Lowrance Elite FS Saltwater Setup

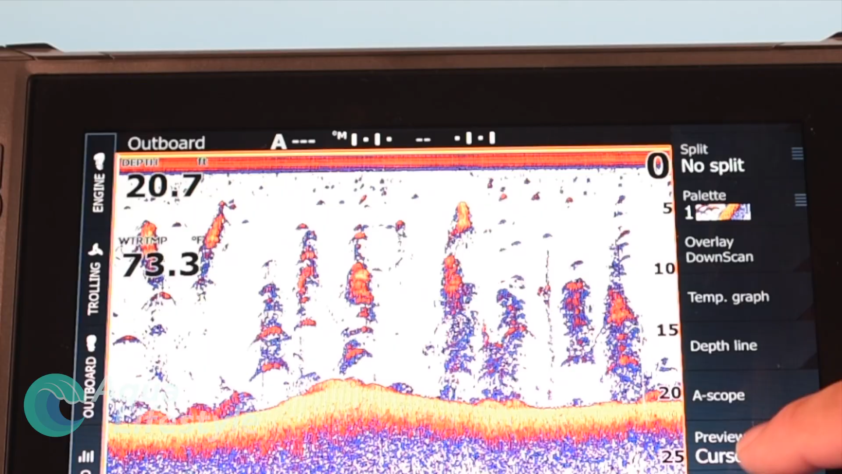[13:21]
pop up when you mark a cursor and it's going to show you your history of your readings you also have we go back you can do always so it's always up there so you can see your
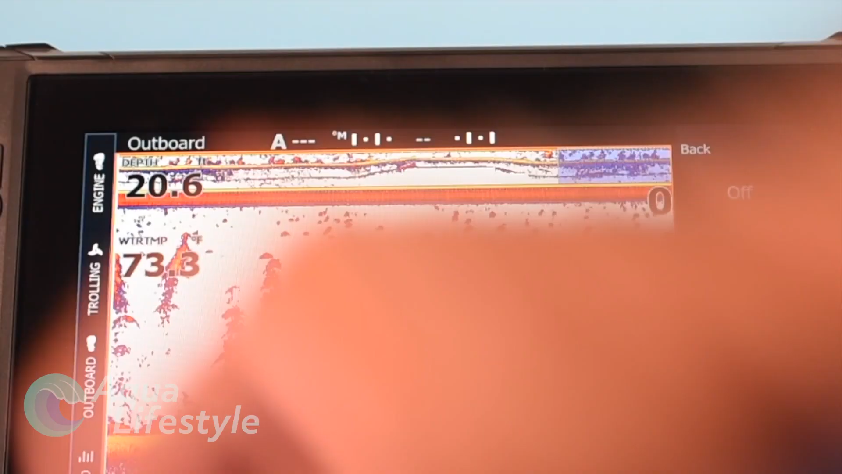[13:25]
history at the
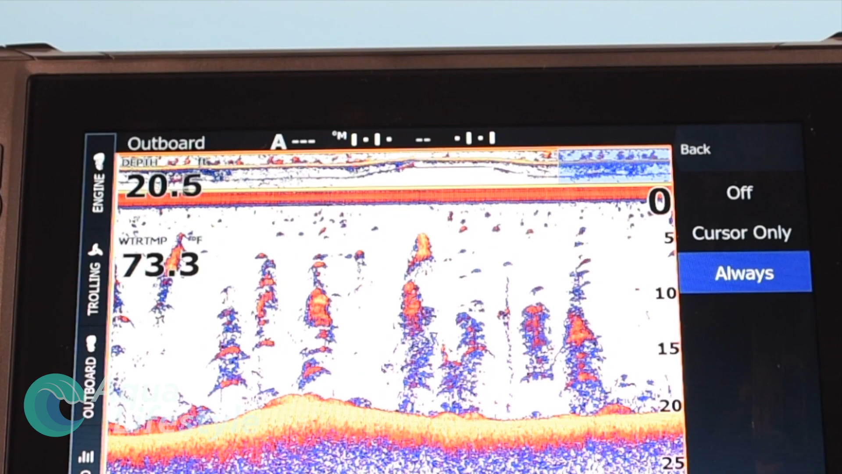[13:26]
On screen: water 73.3°F
top again clutters the
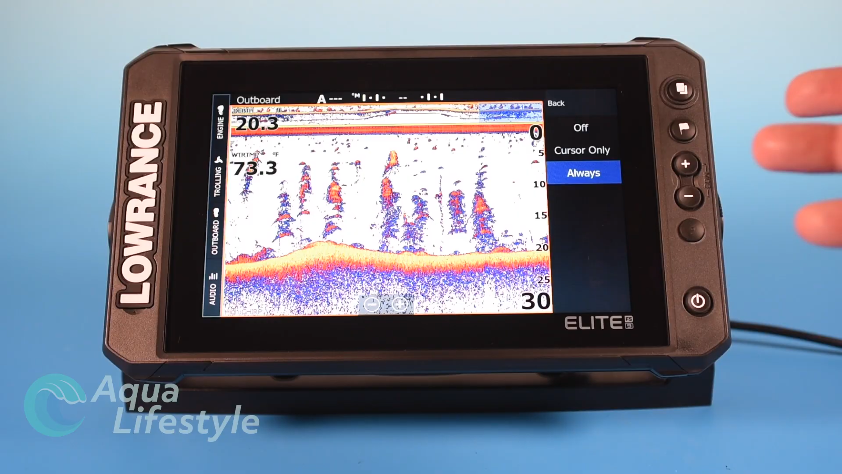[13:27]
screen up a little bit handy if you're looking for patterns in
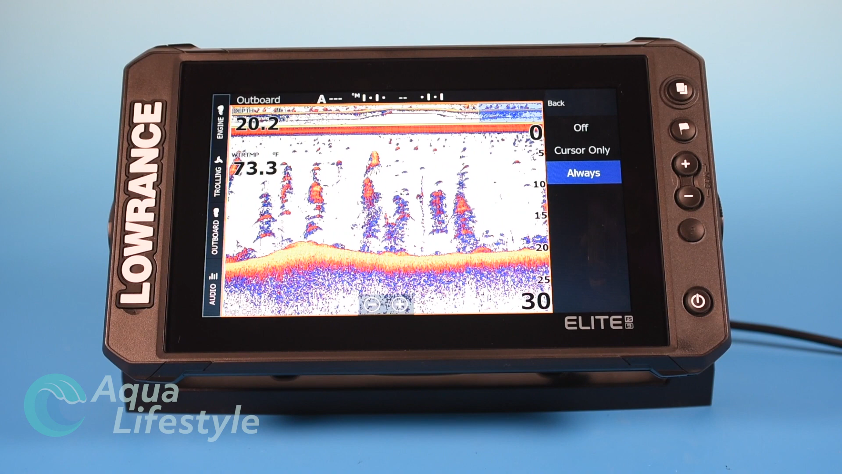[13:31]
the bottom dropping or increasing something like that structure just kind of let you know if there are changes over time you know maybe subtle changes that kind of thing we'll turn the preview off so that we can enjoy a full screen with all the information and last but not least is fish ID fish ID you can have symbols you can have depths or you can have symbols and depths show on the screen
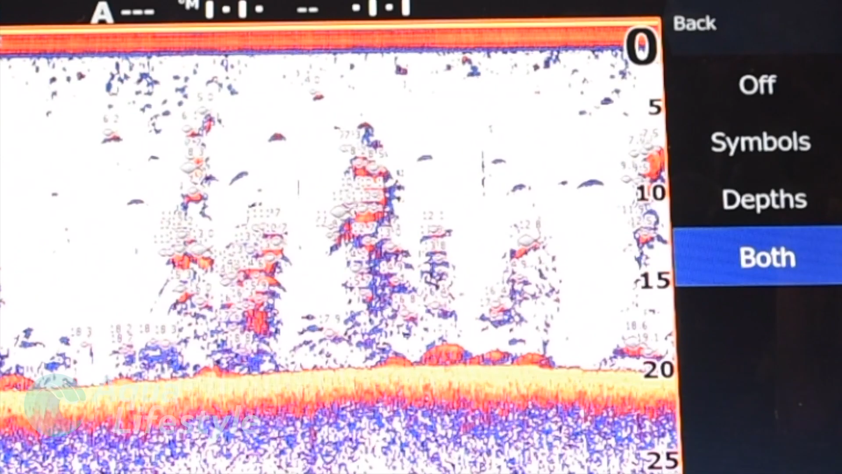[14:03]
so that's your menu options for your broadband sonar your
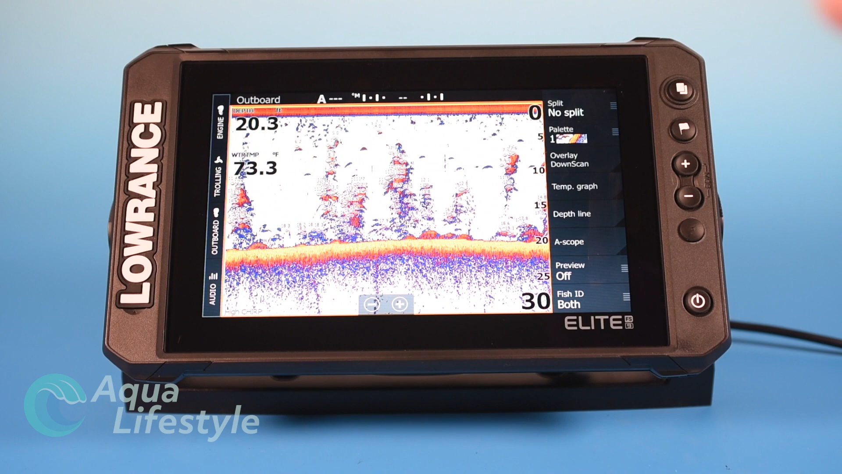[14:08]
chirp sonar display you have a couple of other sonar options here you've got side scan side scan inshore or offshore freshwater very useful to
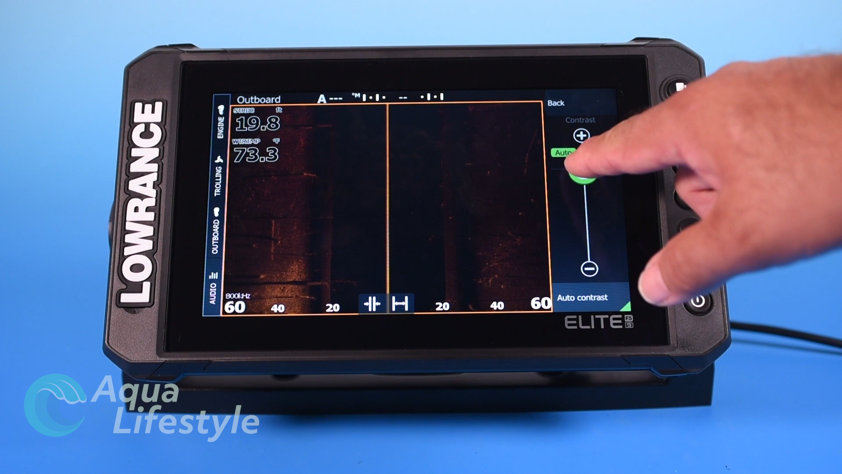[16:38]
auto contrast again you can adjust your contrast depending on water conditions the auto is generally going to do a good job you might need to tweak it just a little bit but 99% of the times you're going to be fine setting it in auto unless you're in very very silty muddy water you may have to play with a little bit more than usual your palette you can adjust your palette and pick whatever colors you want pick whatever palette you like advanced surface clarity if you're getting a lot of fog on the surface again you can adjust
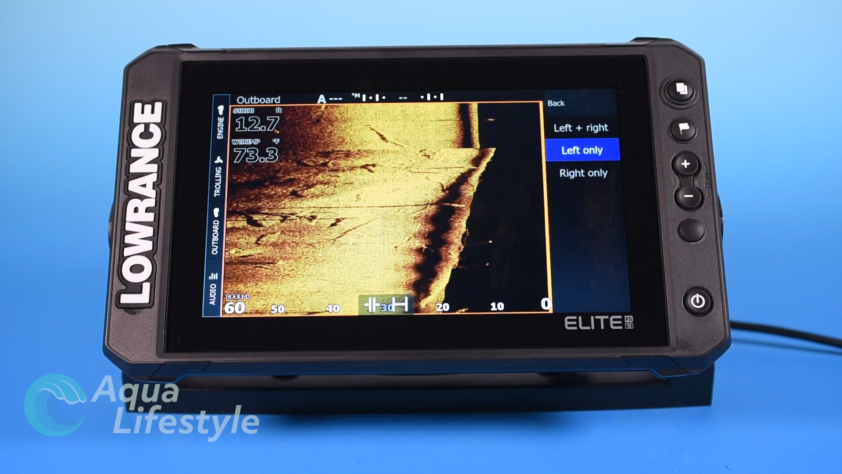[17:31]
On screen: depth 12.7 ft, water 73.3°F
again so if you got interference so you're running multiple transducers that kind of thing you can stop the sonar you can view left and right you can view left or you can view right only so we'll go back to left and right we'll head back and you can turn range lines on and
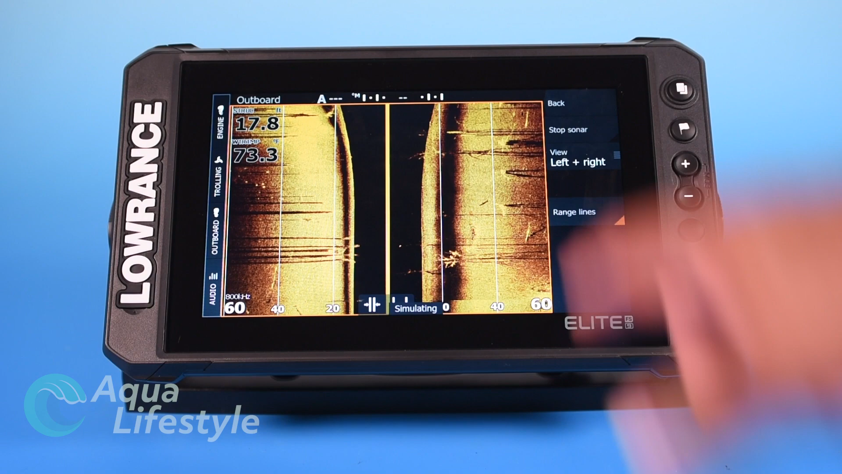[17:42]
that just draws lines out you got your scale at the bottom here and you can draw those in so I like to get
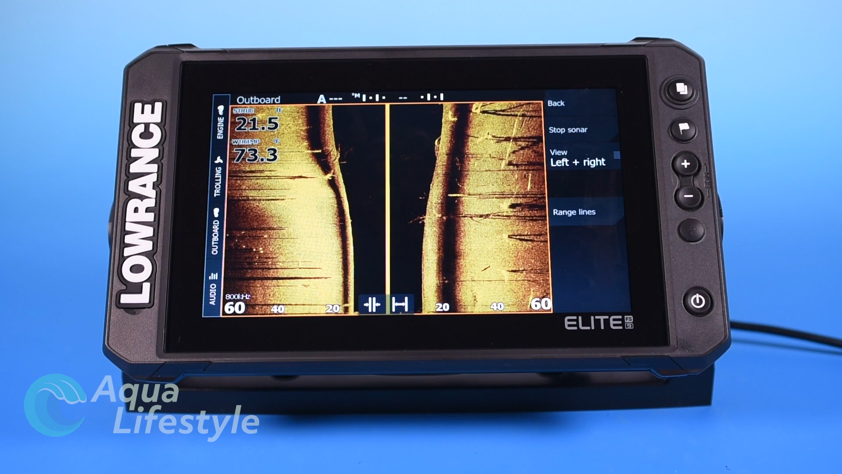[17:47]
them out of the screen out of the way so I have a better view you can zoom in and out with the zoom buttons down below here data windows just like we explained you can set up your data windows so of course you definitely want depth
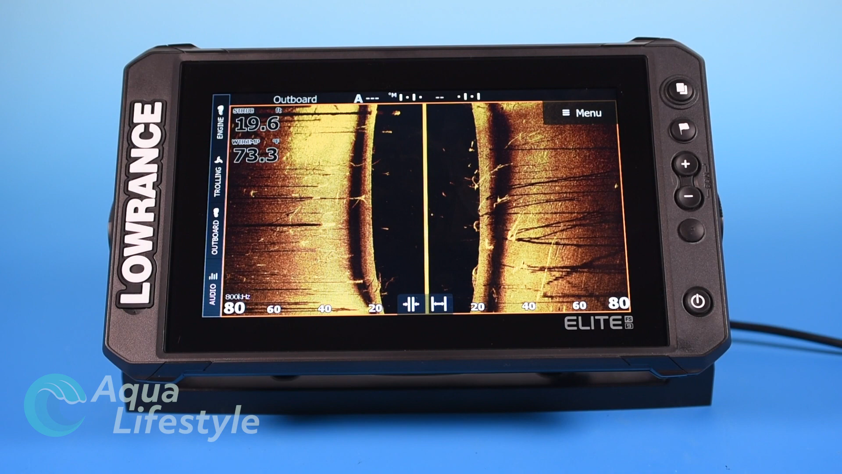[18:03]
On screen: water 73.3°F
water temperature is a nice thing to have and there's a couple of other things that I think should be on this screen so we're going to go and each screen that you set up when you
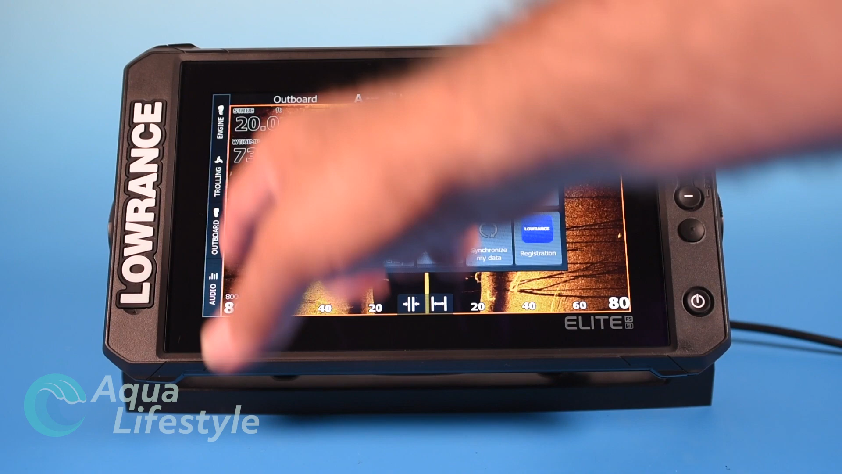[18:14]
put your data overlay is just for that screen it won't be further the broadband